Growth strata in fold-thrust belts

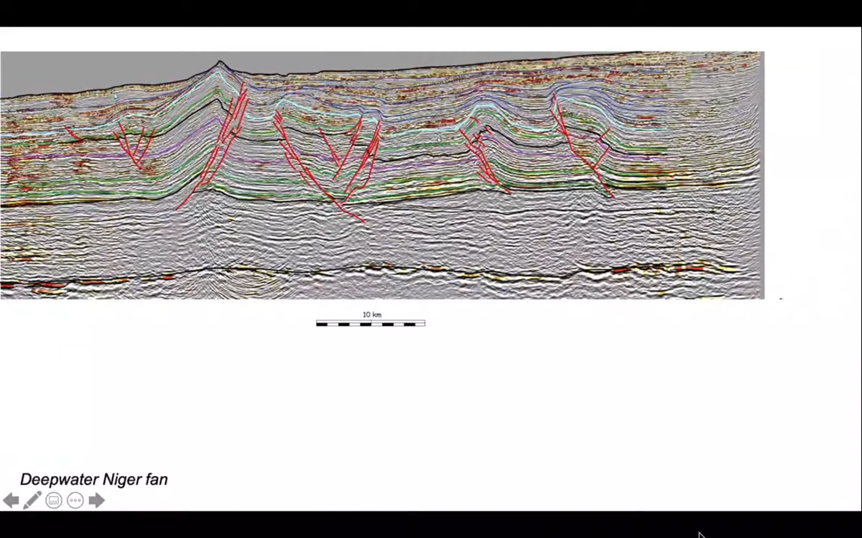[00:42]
And here is another seismic line, let's add some interpretation and zoom in. And on this slightly pixely interpreted seismic section we can begin to identify some stratigraphic units. We can identify low down in the section a pre-kinematic succession where the intervals between those pix-seismic reflexes are more or less constant thickness across the fold structure.
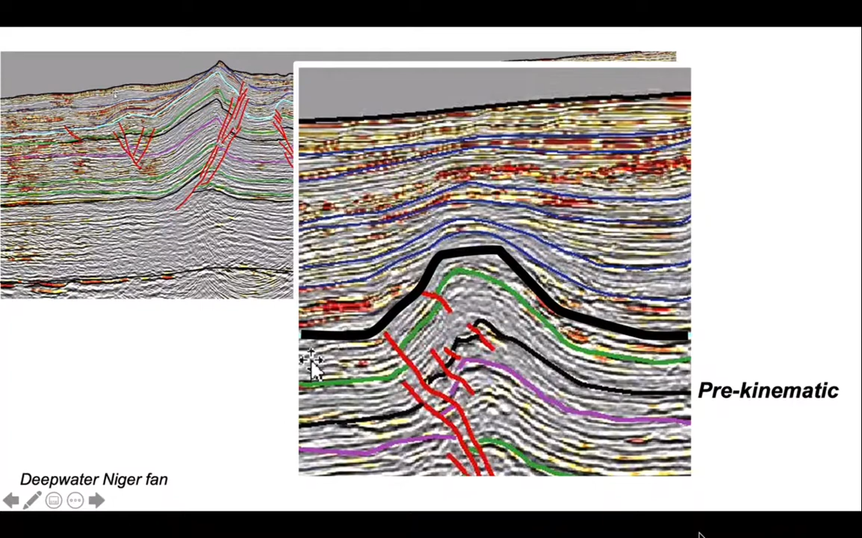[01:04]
So they were deposited before the deformation began. We can identify over the top running up to the seabed a post-kinematic succession that's essentially undeformed and simply drapes across the fold. And in between is a syn-kinematic succession that shows thickness variations that are systematic, so that away from the antiform crest the rocks become thicker, but they thin across the crest and then away again,
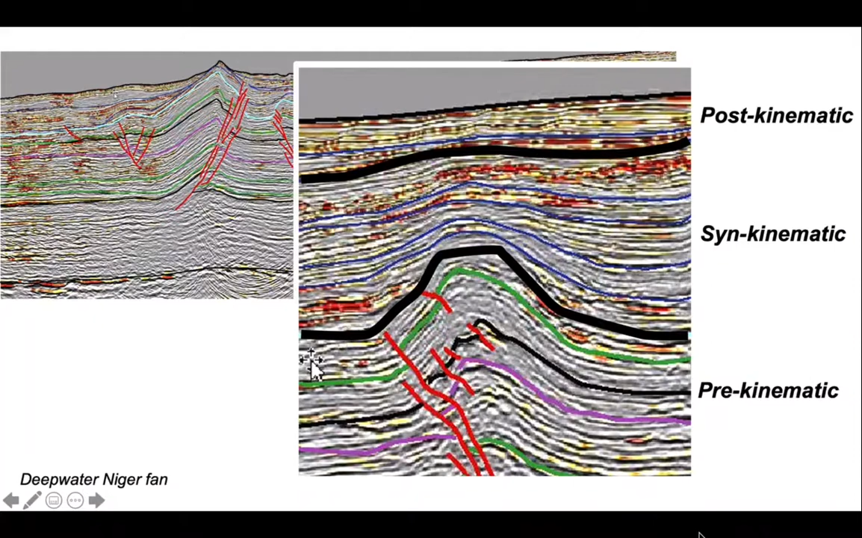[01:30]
indicating that that fold grew as the sediments were accumulating. Let's go back to the main section and we can identify the continuity of the pre-kinematic strata, the ones that were there before deformation,
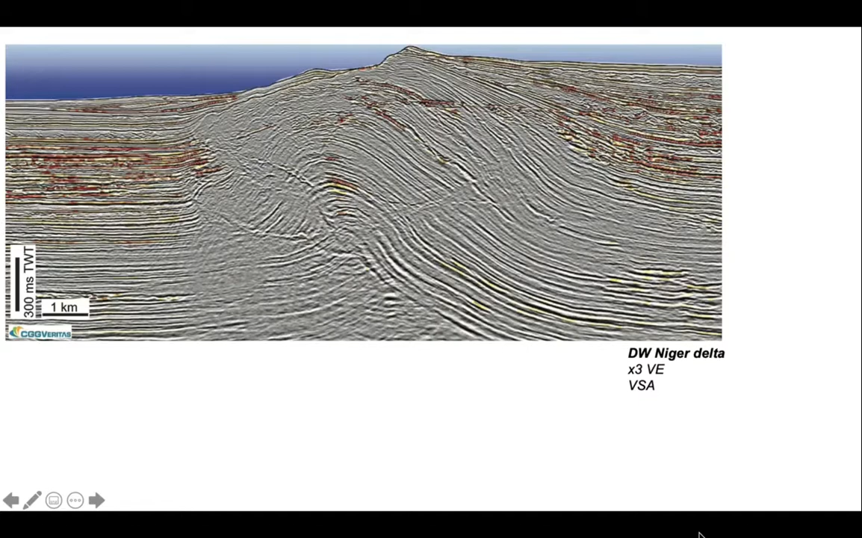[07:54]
Let's identify this on this other example from Nigeria. Add some interpretation. We can see the growth fan in the syn-kinematic package on top of the thrust sheet.